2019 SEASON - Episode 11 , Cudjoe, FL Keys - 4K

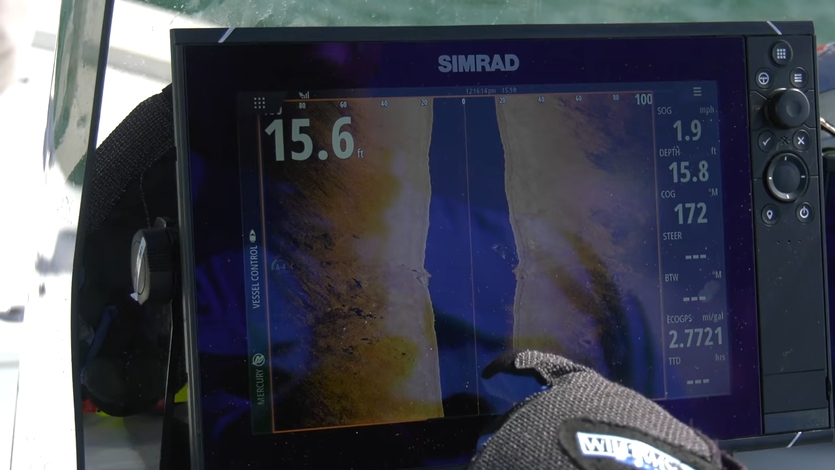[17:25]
I'm going to watch you fight this thing and it's an incredible structure off to the side. Yeah, there's quite a bit out here. Whew. All right.